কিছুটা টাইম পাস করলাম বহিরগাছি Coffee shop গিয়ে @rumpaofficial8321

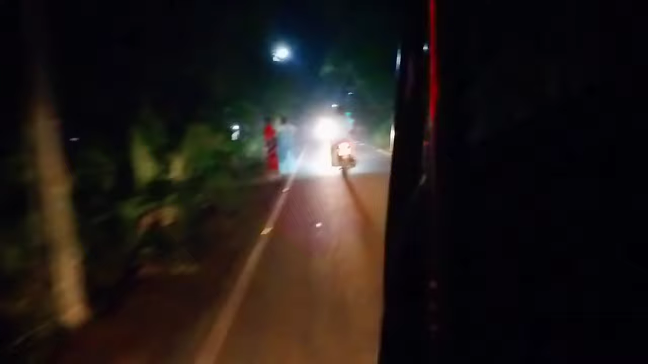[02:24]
আমাদের শরীর মধ্যে নতুন হয়েছে এটা তো আমরা এখন এই বৈরগাছির রাস্তায় ঢুকে গেছি ভালো লাগে এই যে রাস্তাতে যেই এই যে কী জানি না এগুলোর নাম কিন্তু ওই আলো
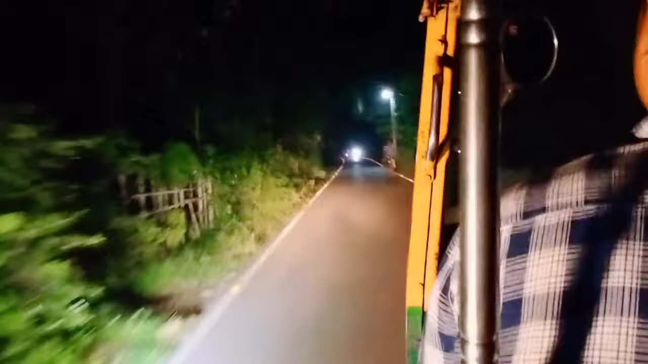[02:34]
গাড়ির আলোটা পড়লে লাইটিং লাগে খুব সুন্দর লাগে তো তোমরা দেখতে পাচ্ছ আমরা এই